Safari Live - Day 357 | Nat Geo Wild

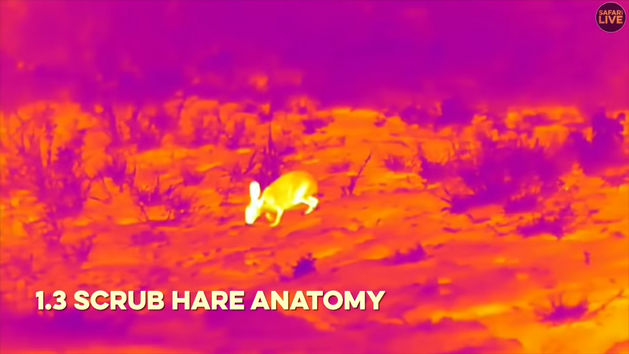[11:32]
We've included a section here with our thermal camera because it's added such a massive element to our understanding
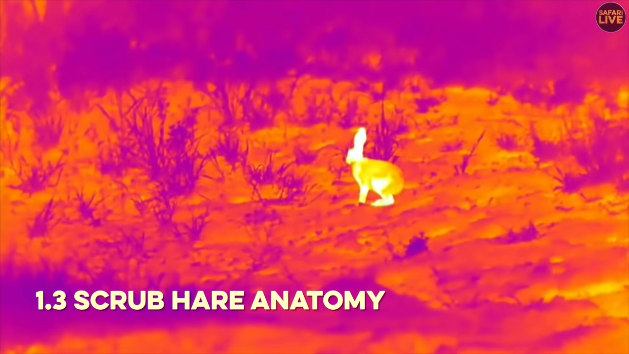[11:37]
of how it is that these creatures work.
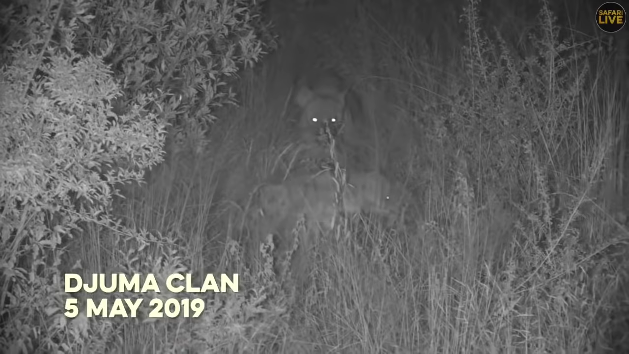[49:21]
A lot going on at the dens this week, so hold on to your seats and try to keep up. Plonk made a welcome reappearance a few evenings ago. He's barely recognisable as the little cub of the matriarch, and is now a rather presumptuous juvenile with a taste for the exotic, in this case a dwarf mongoose. His exalted status continues to make him less than gracious to his clanmates, his mother included. That said, Corky remains protective of her darling,
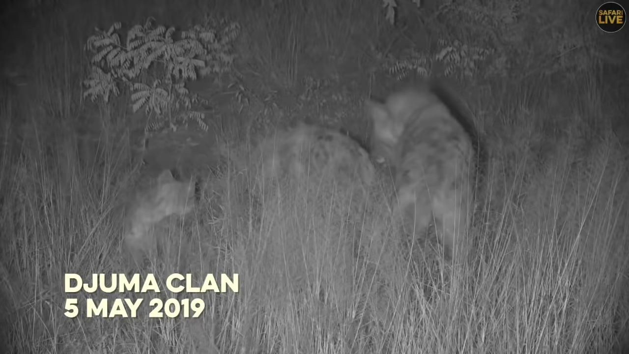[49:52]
chasing Pretty's cubs away when they got a little rough. And Tima, a low ranker, received little respect and so chose to take her frustrations out on a stick.
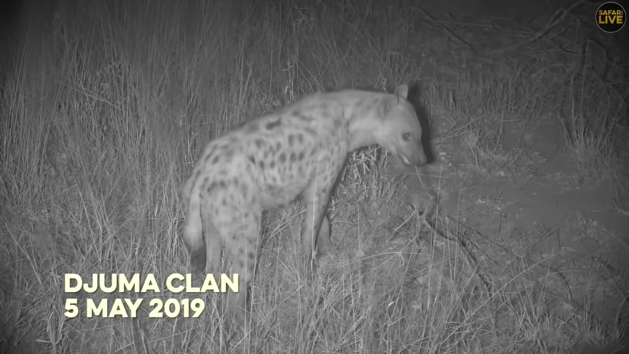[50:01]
before receiving a little bit more attention from Pretty's son. Then it was the turn of the matriarch to assert herself with her two IC's babies. Finally, Intima disappeared past Pretty snoozing in the dark.
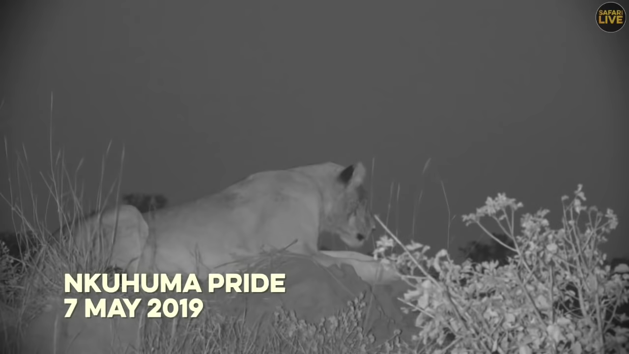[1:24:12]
Various members of the Nkuhuma pride appeared not long after the Avoca male disappeared. The tatty-eared youngster called into the night. Her calls not territorial, but rather seeking contact with a missing member. A little while later, we found out why. Her mother, the oldest lioness of the pride, known as Nana, had breathed her last.
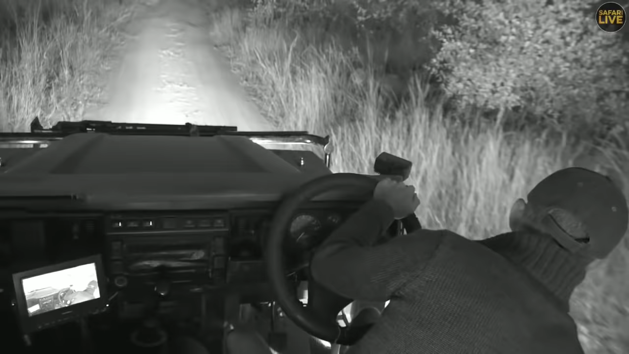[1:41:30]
Yes, I am feeling my way along in the dark. We've left the hyenas because it was just the one left there. Only June lying there asleep, and I thought we'd just have a quick look around for the last 20 minutes or so and see if we can't find something there. Something by way of spotted cat, perhaps, if we're there lucky.
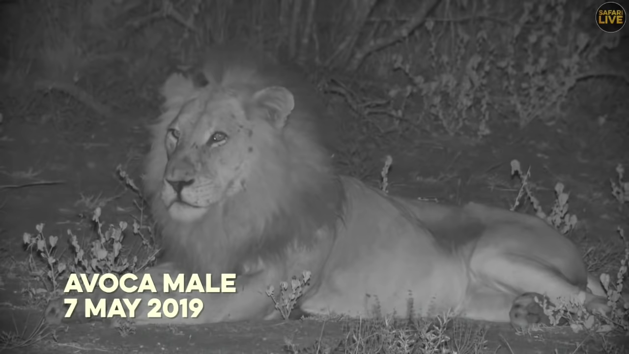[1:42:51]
This week we had a visit from the grumpiest member of the evoker coalition. The Mohawk male, as is his moniker, was on edge, looking riled. It's possible he had just been in a conflict with the Unkahumas and other lions at a hippo carcass to the south, the result of which was to be another wilderness tragedy. While it's wild conjecture, it is possible that he had a difference of opinion with Nana about her son.
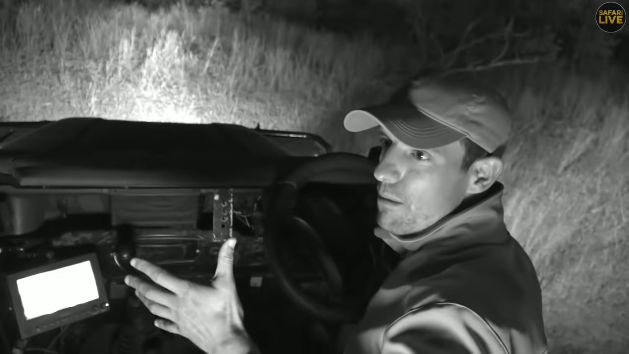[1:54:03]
I just stopped up here because I did hear another alarm call, but of impala. But now, with this full rutting season going on, it's quite difficult to see if it's an alarm call or actual impala rutting. I think it's a false alarm. Well, let's go back to Jamie and see how her evening's going. You never know.